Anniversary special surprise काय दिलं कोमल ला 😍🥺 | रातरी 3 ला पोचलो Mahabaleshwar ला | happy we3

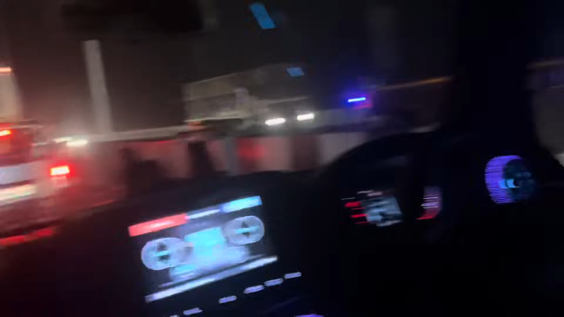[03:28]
परत ते ट्राफिकचा एक विषय असतो आणि दुसरा विषय म्हणजे काय माहिती का हे घाटामध्ये नेहमी ट्राफिक असतं. अर्धा तास लेट आहे आणि सॅटर्डे नाईट त्याच्यामुळे तर असणारच.